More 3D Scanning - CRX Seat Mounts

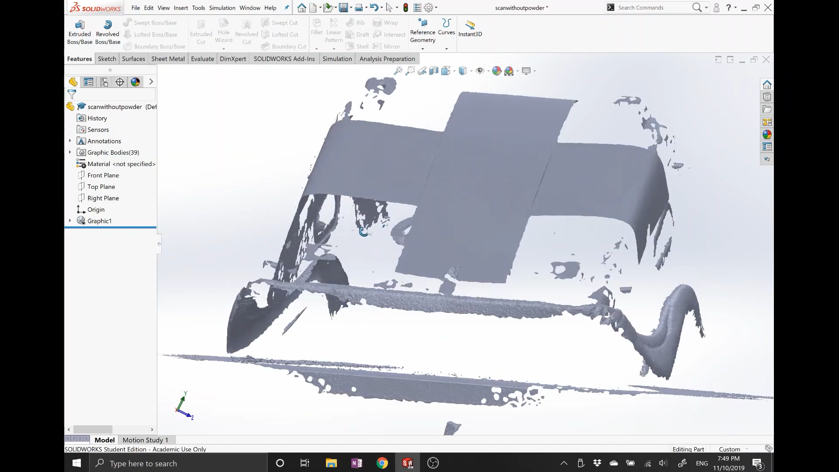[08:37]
Any reflective surface is essentially invisible. It picked up some of the fabric here, you can kind of see some of the pattern in that.
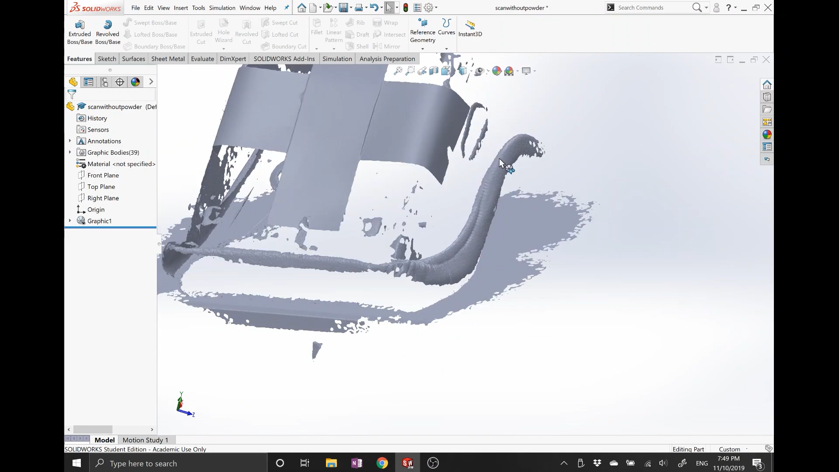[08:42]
This stuff over here with the parts I worked on with the initial part of the scan, you can see there's some of my taped feature of my bolt.
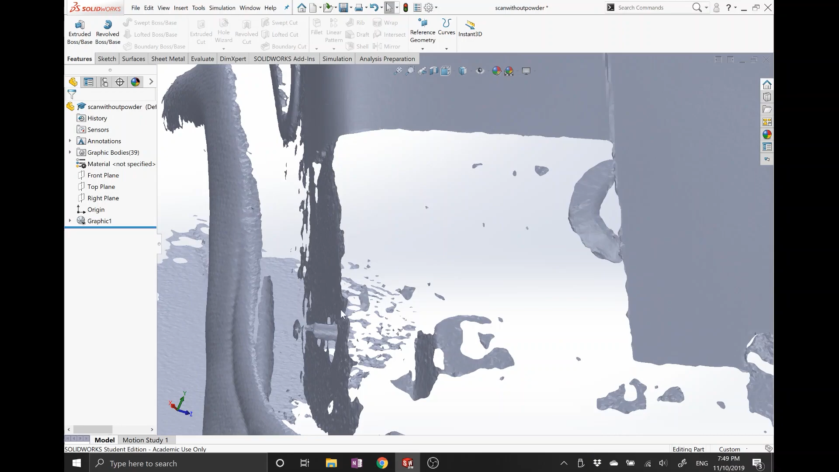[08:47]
Unless I was exactly perpendicular to this surface, which I was, to capture it, I couldn't catch any of this.
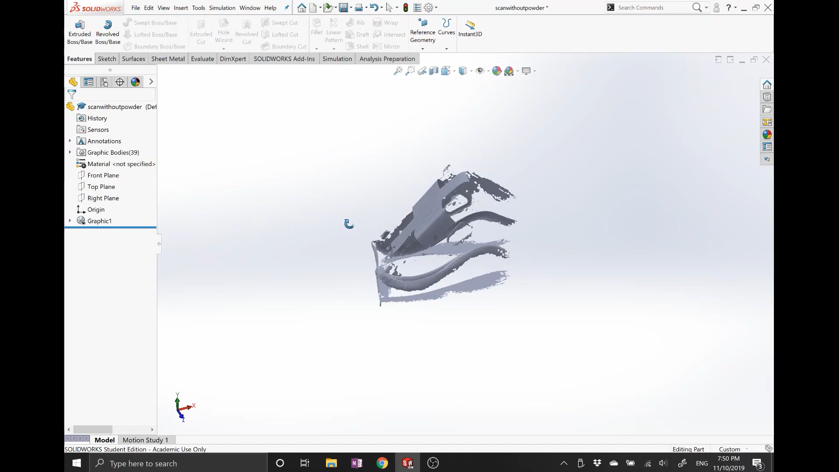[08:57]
And a lot of this, it's not something that you can guarantee that you're going to be perpendicular to easily.
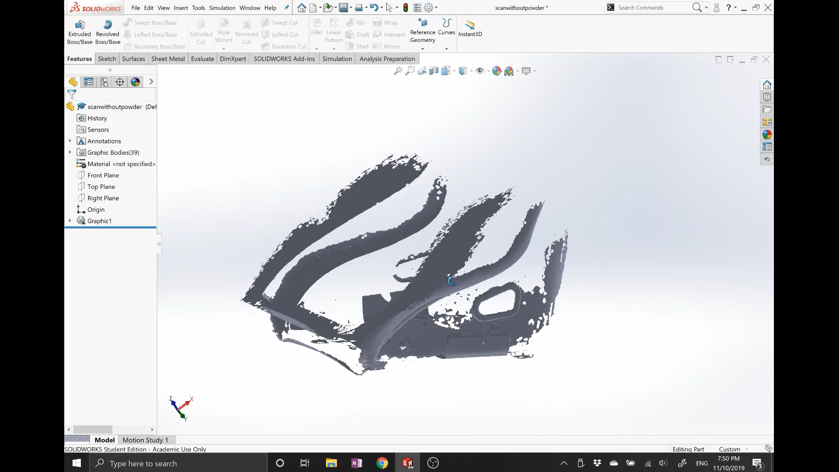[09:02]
This is the table, this surface right here that it picked up. That's the table that I had it sitting on. So that's not going to work for what I needed to. Switching over to the powdered seat, everything came out much more defined.
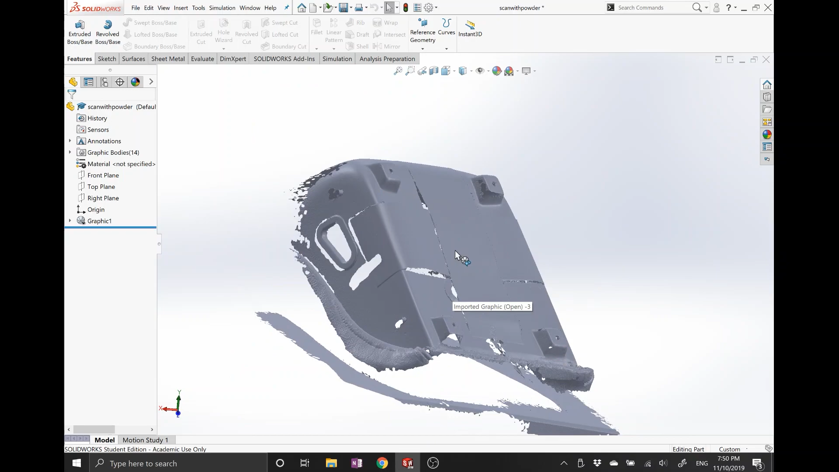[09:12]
Any area that I sprayed that powder on, you can see it's just really seamless.
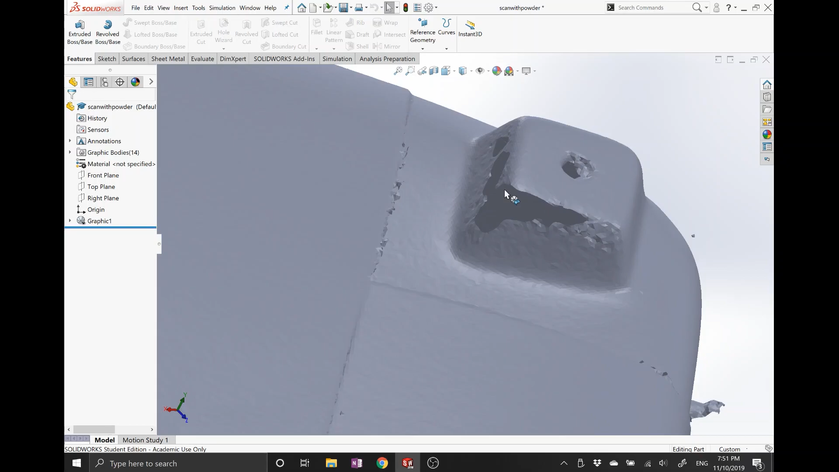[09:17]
I actually didn't spray these well, the underside of that, or the inside of that.
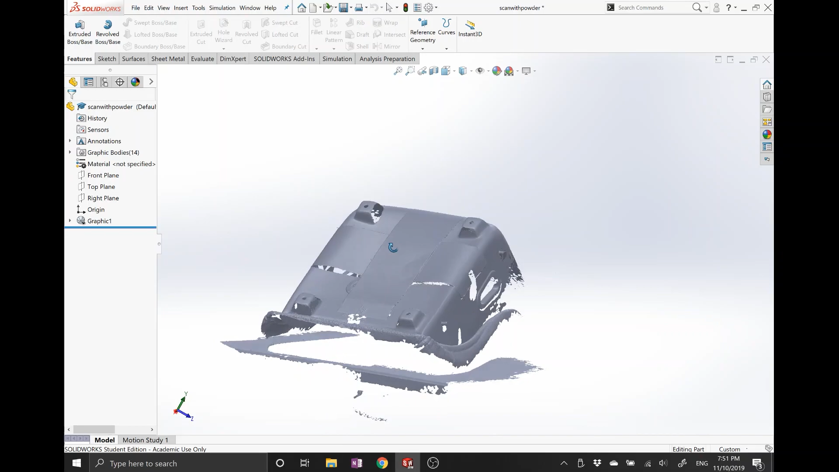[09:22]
So any area that I didn't spray, it didn't pick up as well. This down here is where I cleared the powder out of the way to be able to apply the tape.
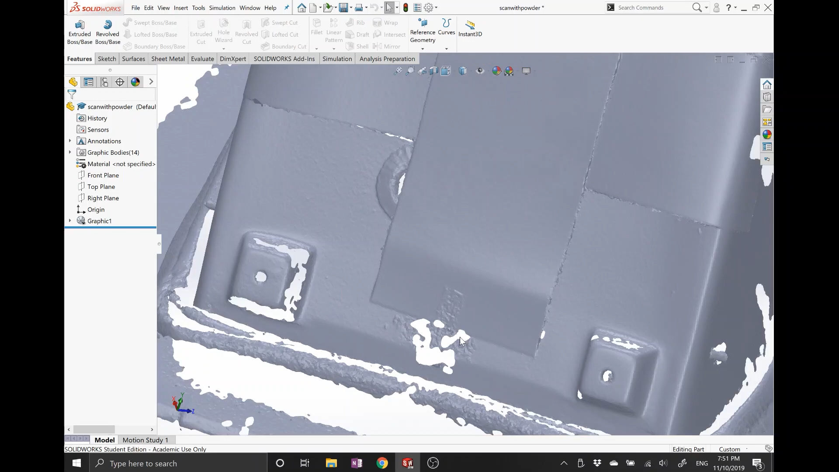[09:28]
So you can see that.
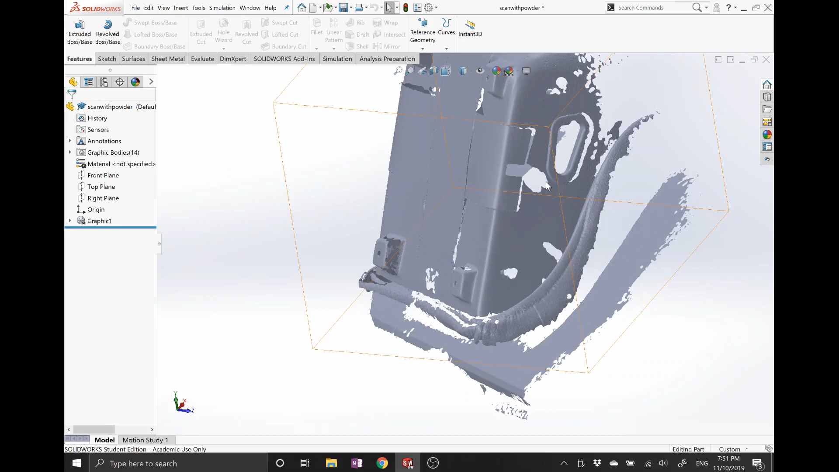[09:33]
And that's actually all four ends of the poster board where the tape is applied. This model provides me what I need.
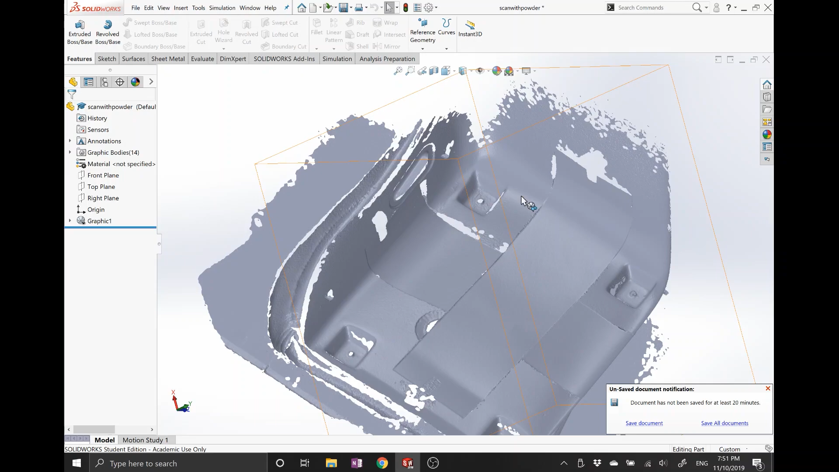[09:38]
I've got my four mounting holes there. I've got my bolt circles, so I'll be able to pull the axes off of that.
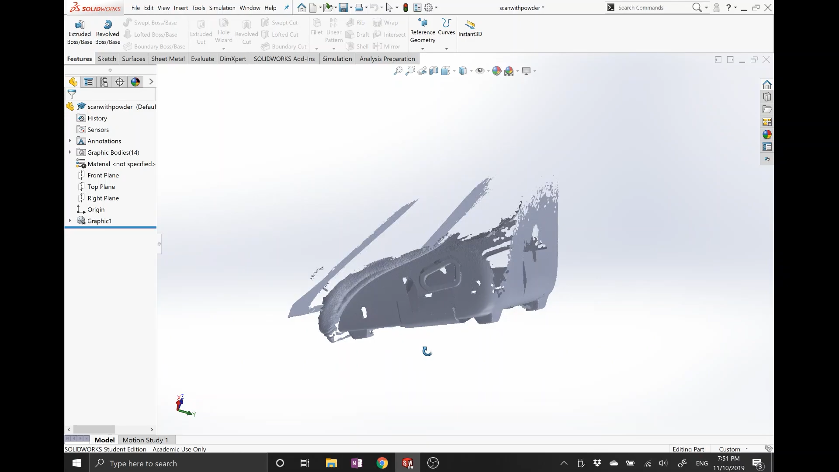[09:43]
This is how this seat would be orientated. You can see just the level of detail that came through once I apply the powder.
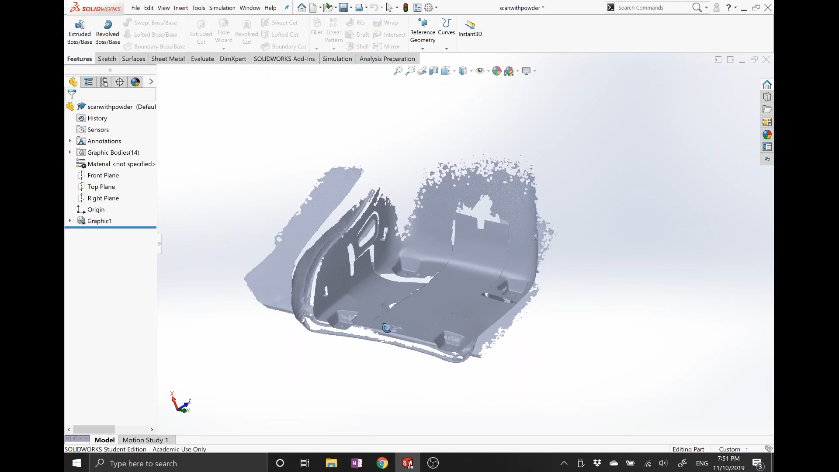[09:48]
So now the next step is to pull the geometry I need off of here,
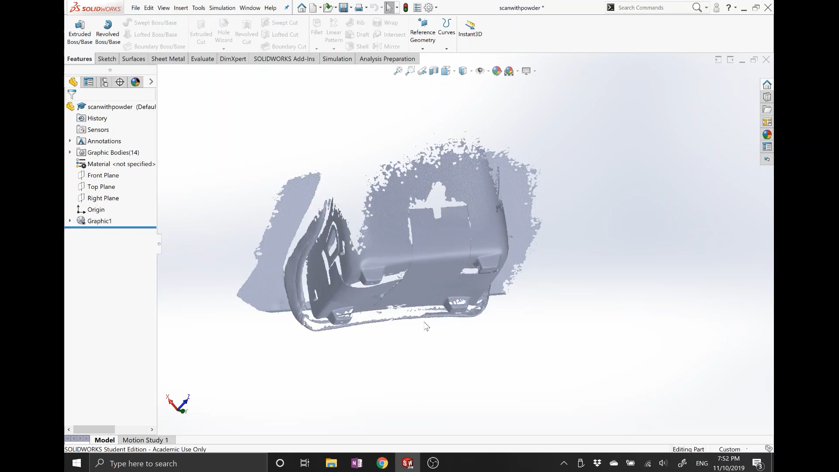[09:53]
throw it into my assembly, and then start modeling some parts that are actually going to be the brackets themselves. Okay, here's the combination of the scan from the floor and the scan from the seat put together.
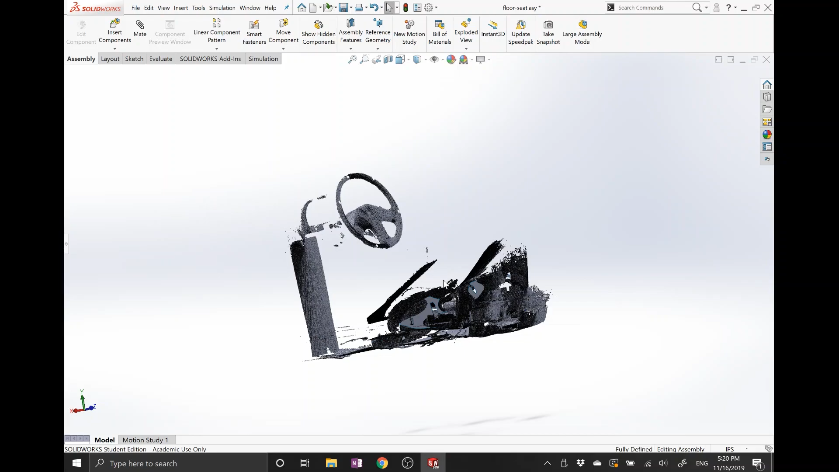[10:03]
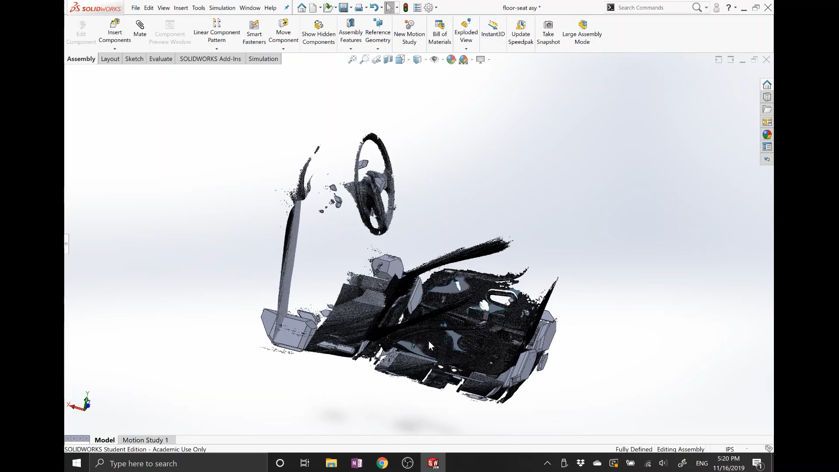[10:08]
You can see some of the surfaces that were extrapolated from the geometry.
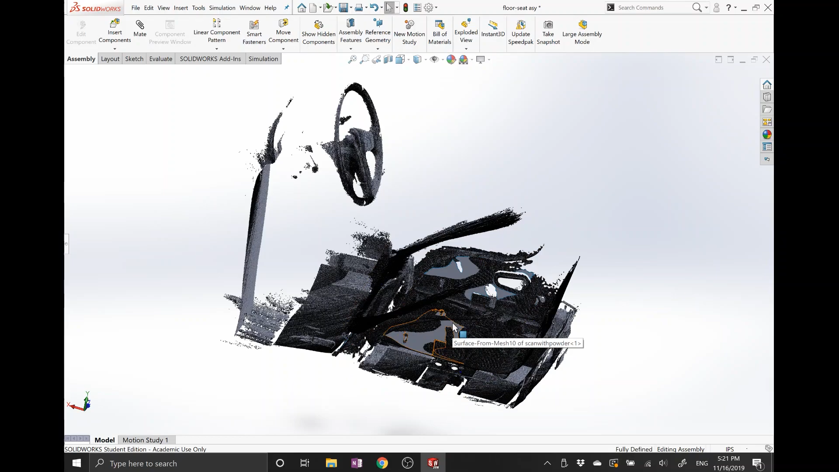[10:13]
From this model, I was able to bridge the geometry between the seat and the car and make the custom brackets. So jumping over to the custom brackets, here are the seat brackets as designed. They connect the seat geometry to the floor geometry.